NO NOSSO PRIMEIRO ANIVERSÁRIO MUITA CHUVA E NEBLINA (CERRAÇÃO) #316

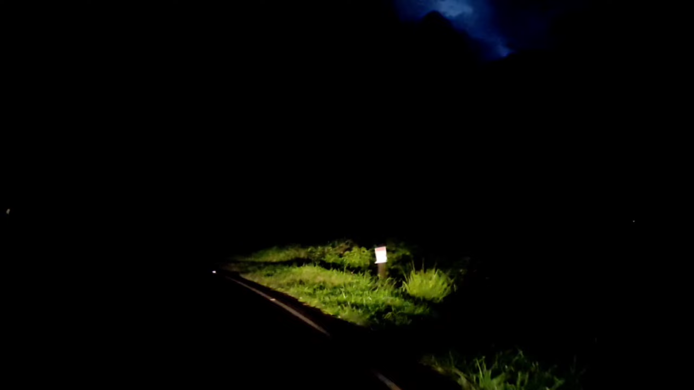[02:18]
Subindo a serrinha aqui do Goiurê
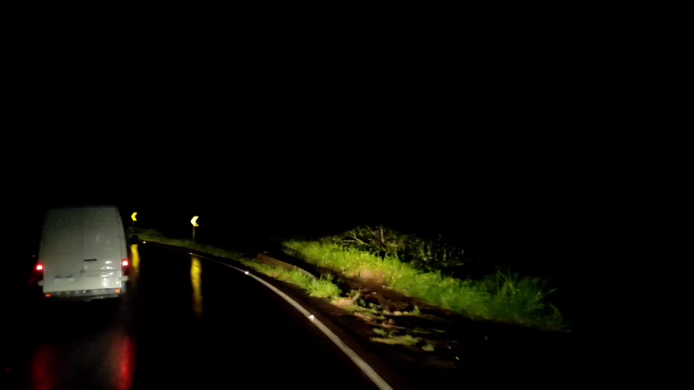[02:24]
Sentido Chapecó para Nonoá, aí no Rio Grande do Sul Aqui já, claro, subindo, então, eu já estou do lado do Rio Grande, né?
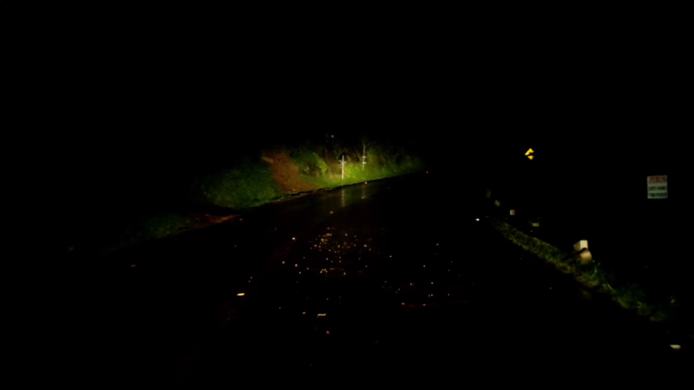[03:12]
A água, olha só Correu desse barranco aí Meu Deus Bob, povo Faz parte, faz parte Não adianta nada Na verdade, se eu entrasse acelerando mesmo Ele não ia trocar de marcha Mas daí também come pneu,
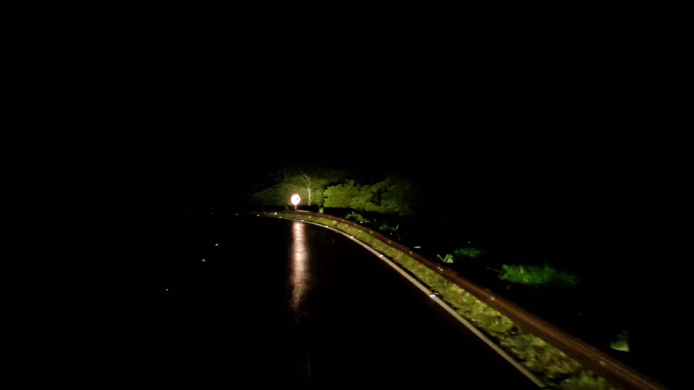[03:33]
né? E gasta muito combustível Aí ele fica tentando Quando eu tiro o pé, ele fica tentando firmar Ele vai firmando Ele até ia,
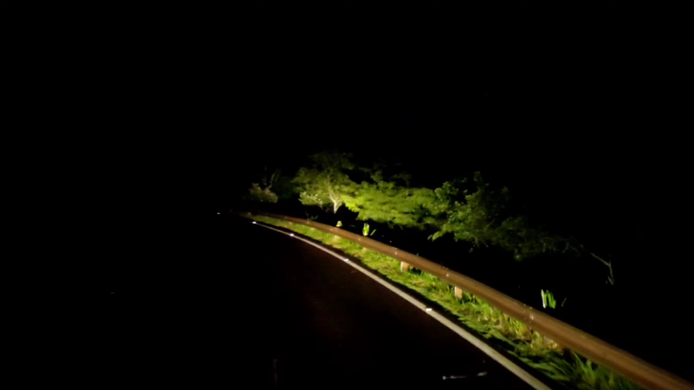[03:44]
ia Até vibra um pouquinho Mas ia Ele sabe o que está fazendo Só que o cara não gosta disso, né? A gente não gosta de ver Fica muito baixa, lenta Sei lá também se eu estou errado Talvez eu esteja errado, mas Ó, virei Farol alto em cima
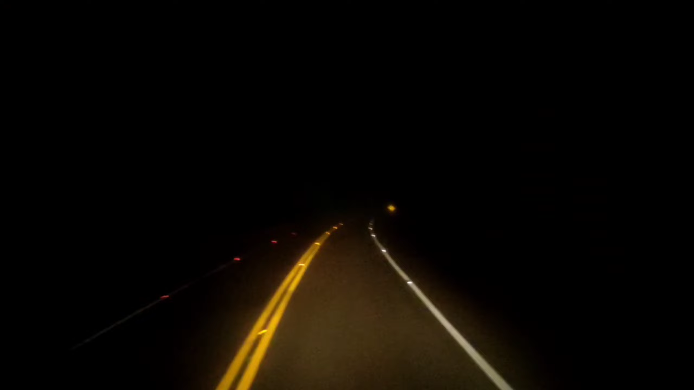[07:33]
Encerrar o contrato Passando aqui agora Por São José do Herval 5 horas da manhã
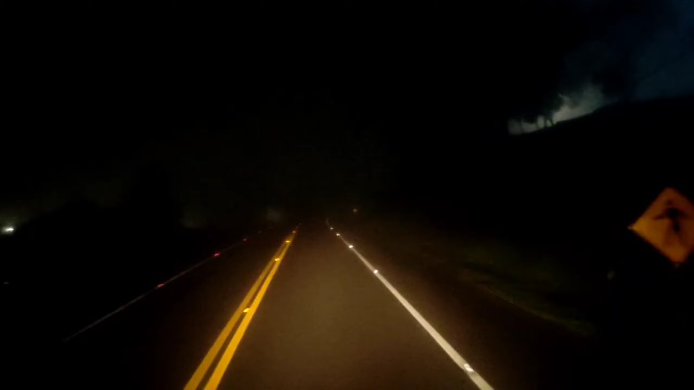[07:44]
Dormi lá Mas nem gravei, né? Já tava meio cansado Chovendo com força Só Encurtinei E caí na cama São José do Herval Cadê meu amigo Chumbola? Cadê a família Chumbola? É por aí que eles moram É por aqui Ele sempre diz Babã Quando estiver passando por ali Me liga Que eu vou levar umas bergamotas Eu acho que é as bergamotas Tangerina Digamos assim, né?